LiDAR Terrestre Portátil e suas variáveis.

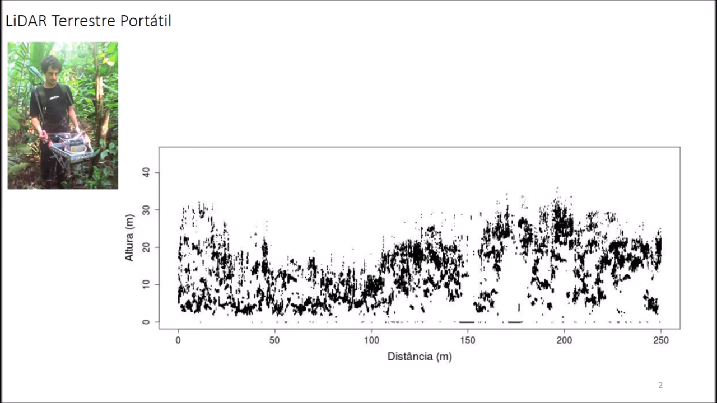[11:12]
capturado pelo laser. Lembrando que o eixo X é feito pela caminhada do coletor. Percebam que existem alguns pontos que são de valores zero de altura, esses são os sky shots.